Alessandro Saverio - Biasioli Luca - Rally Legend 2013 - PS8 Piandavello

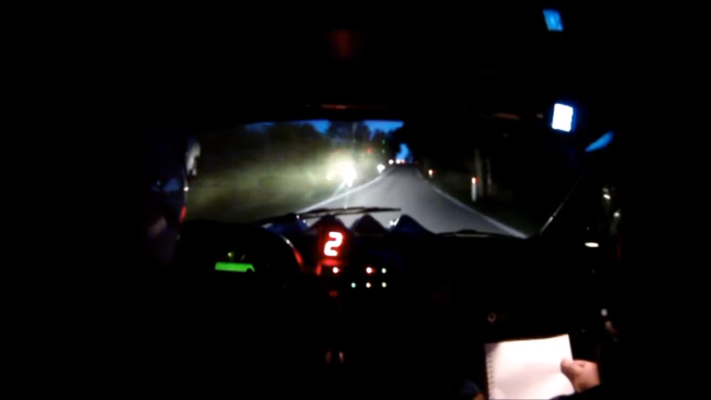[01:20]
50, destra 2, stai schista, vai destra a casa, per sinistra 2, 100, destra 2 meno meno, no, per sinistra 4,
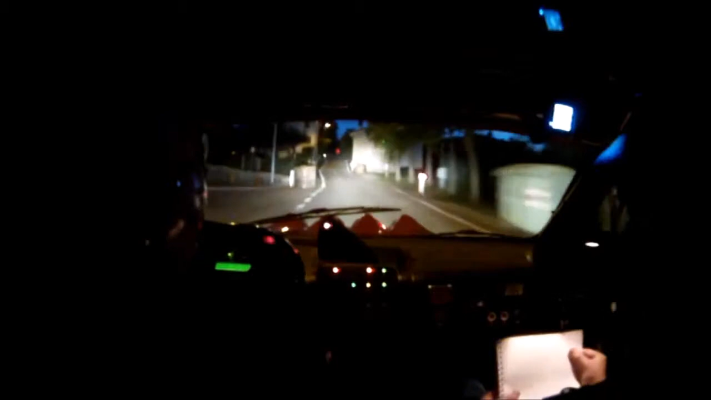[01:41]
30, a sinistra 2 meno, 8, per destra 5, 100, destra 1, altro, 50, indosso in destra 1, sporto, 100,
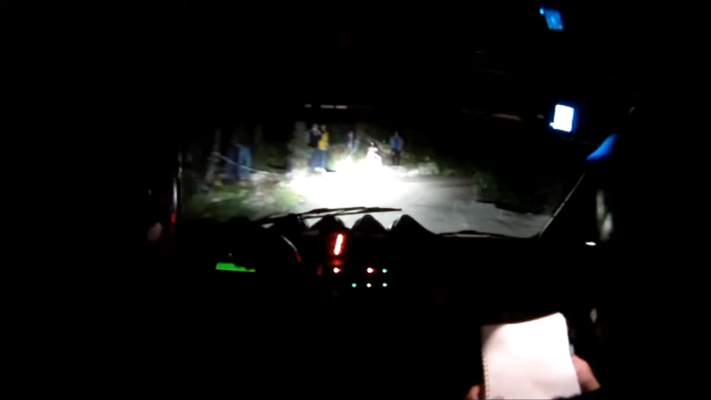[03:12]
sinistra 1 e sinistra 2 per destra in sinistra 1 rotta 50 destra 2 meno per sinistra 2 meno e vai tornante destro no
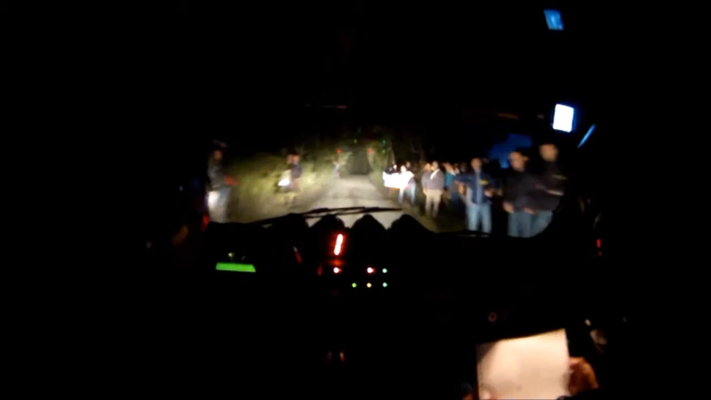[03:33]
sinistra 2 50 sinistra 2 nuca e dosso 3 e destra 3 30 destra 2 meno per sinistra 4 50 e dosso in sinistra 3 meno